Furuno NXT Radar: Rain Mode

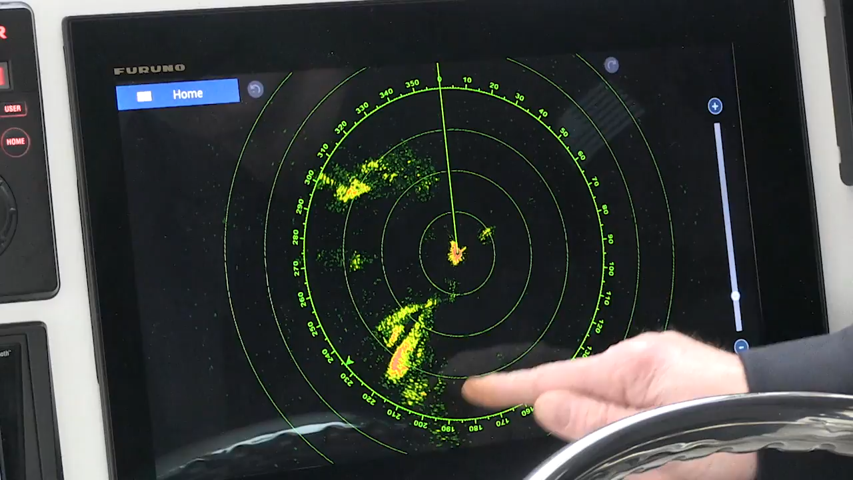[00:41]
So what I want to do is make it easier for you and maybe make the rain stand out a little better.
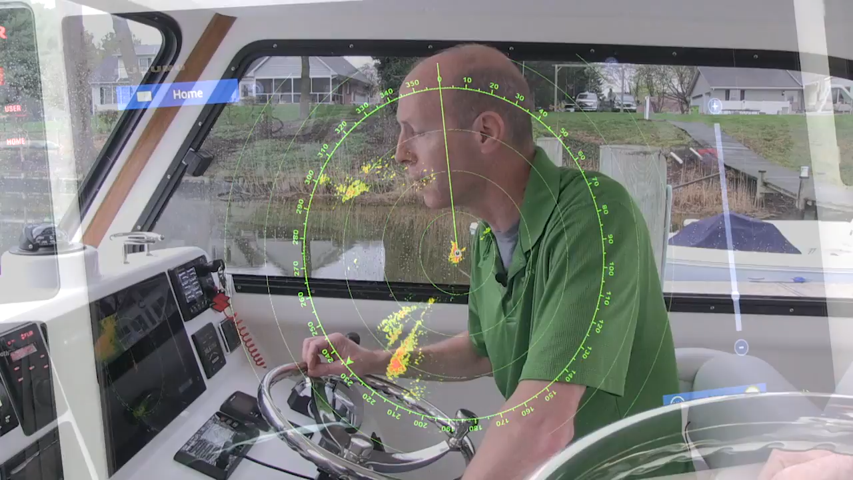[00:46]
What I'm going to do to achieve that is I'm going to go into target analyzer mode and turn the rain mode on.
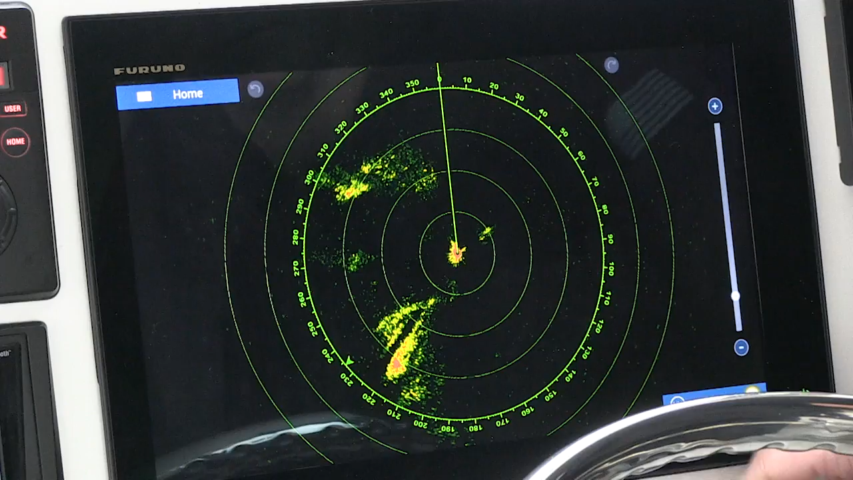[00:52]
I'll start by just tapping on the screen, finding target analyzer in the pop-up box and turning it on.
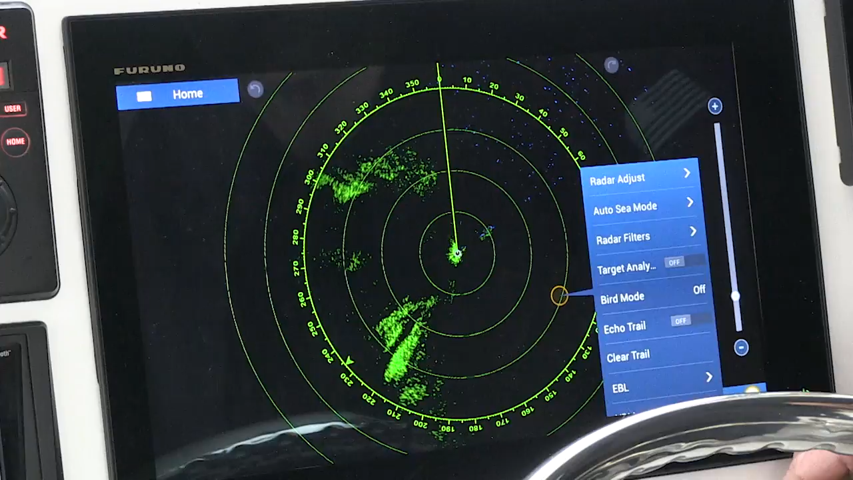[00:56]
Now what we'll see is a slight shift in colors. We now have bigger green targets with some red intermixed in. Reason being is now that we're in target analyzer mode it's seeing the rain as a potential threat. That's why it's turning red. That just lets you know it's moving faster than three knots.
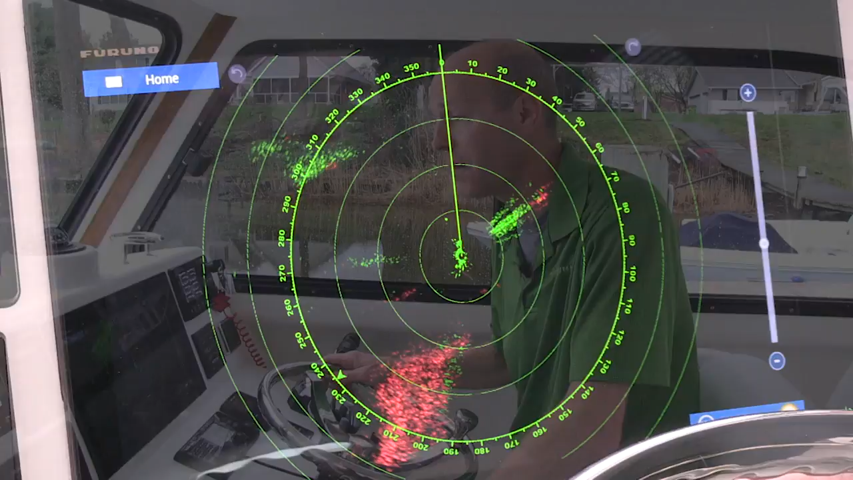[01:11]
But I want to clarify it even further to help it stand out for you. So what I'm going to do now is turn the rain mode on.
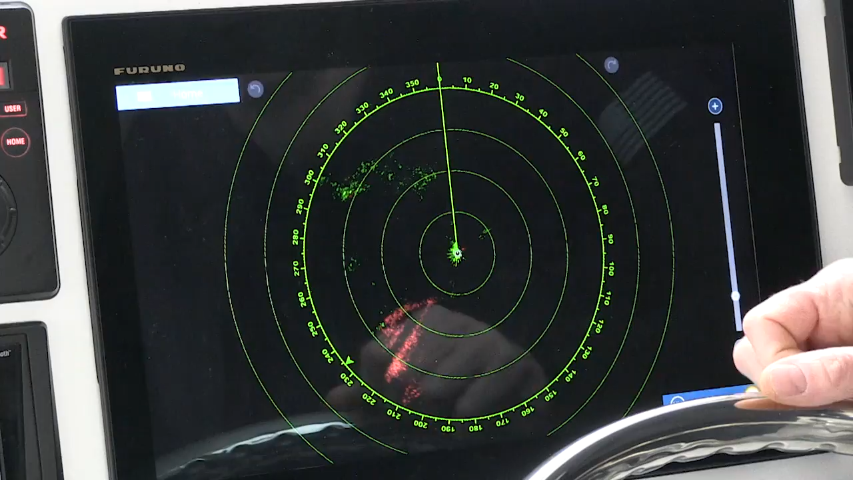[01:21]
I'm going to start by tapping the home button, tapping settings, scrolling down to radar and
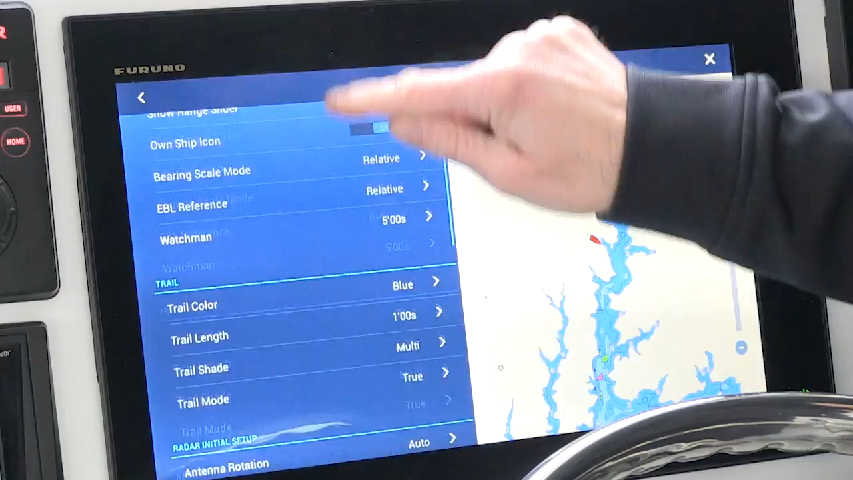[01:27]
then scrolling down the radar page a little bit until I come to target analyzer mode. And as you can see right now I'm set target analyzer mode is set to targets.
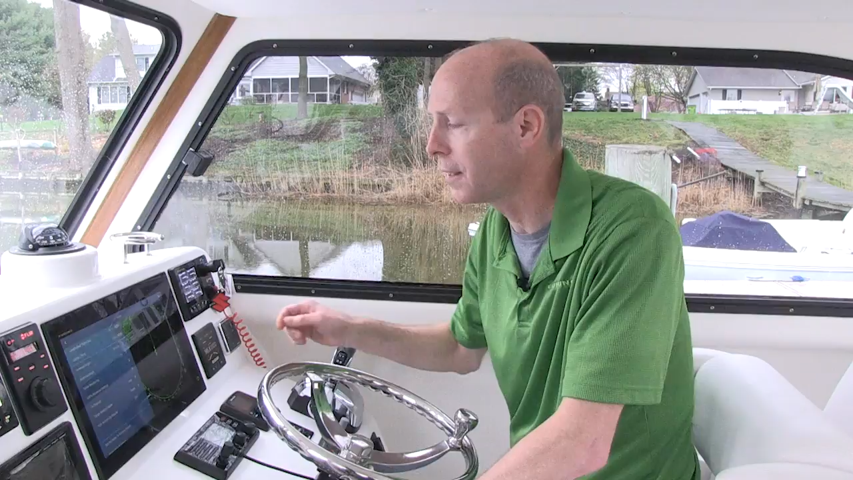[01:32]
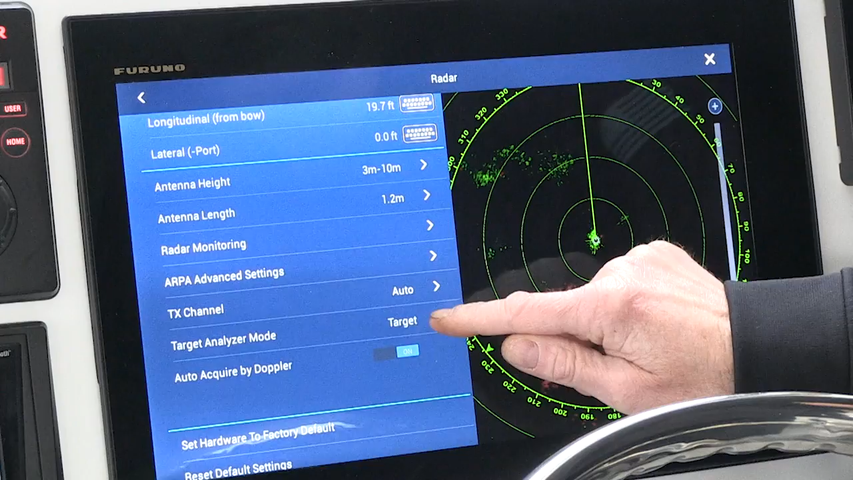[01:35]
What I want to do is change it to rain and once I do the coolest thing happens.
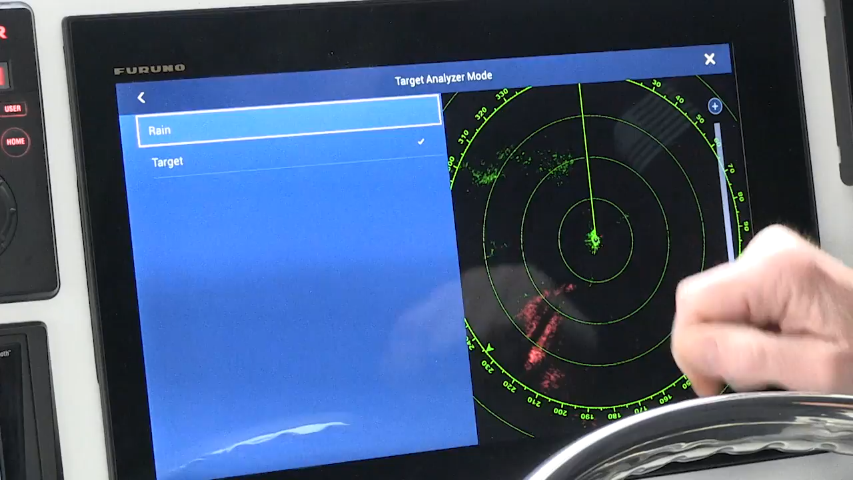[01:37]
We'll tap on rain, we'll click the X to back out and now
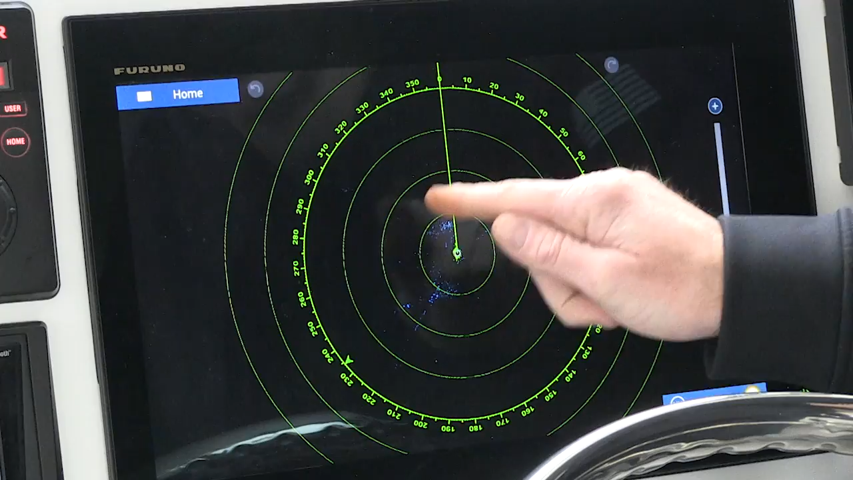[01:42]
what's going to happen is my rain is going to turn blue on the screen. Okay now we see that we take a closer look at it we can actually see the storm in three different areas around the boat.
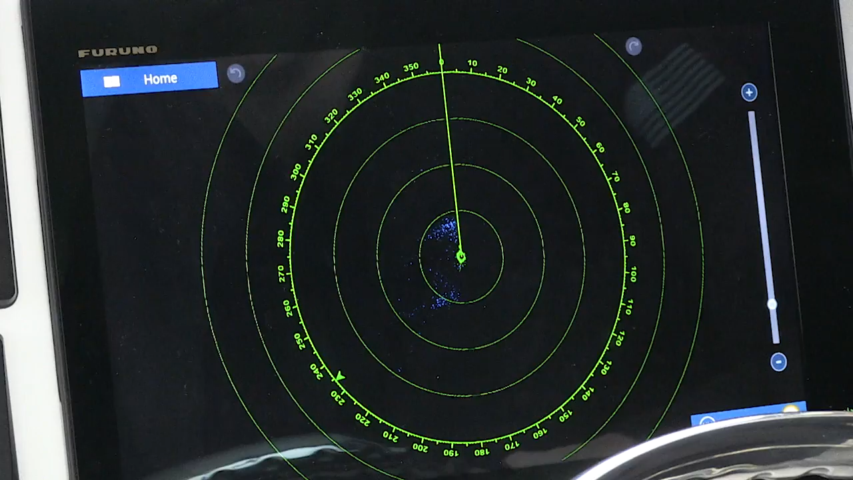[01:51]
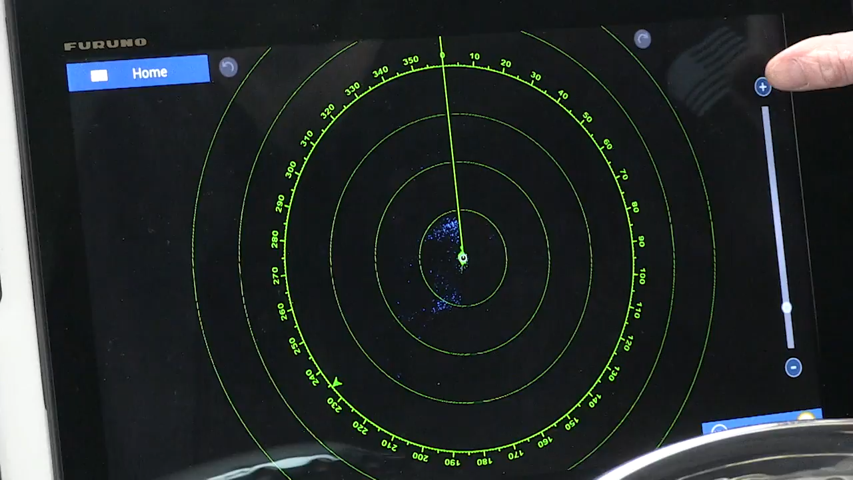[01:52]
We can zoom in and out to see what if anything we want to do to avoid that rain or just know that it's there.
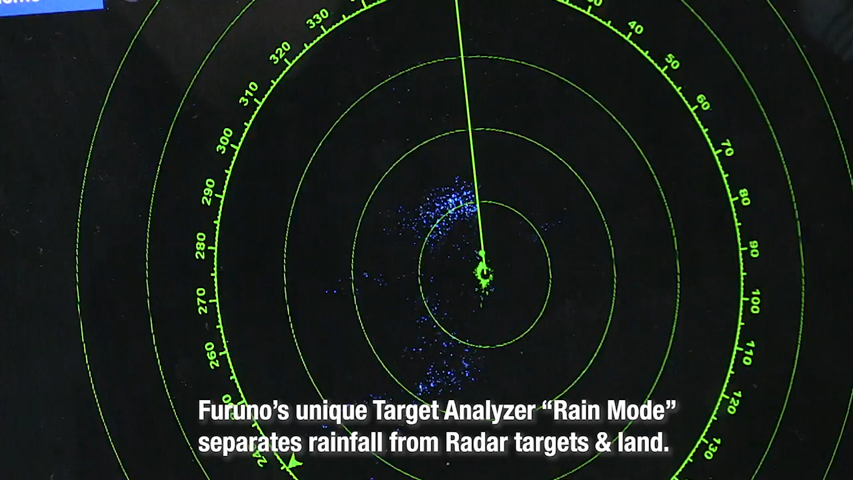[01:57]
It's a lot of good information right on your radar screen. And now that we've showed you how the rain mode works we hope you agree that it's a great situational awareness tool for a quick look at the radar to help get you and your family home safely.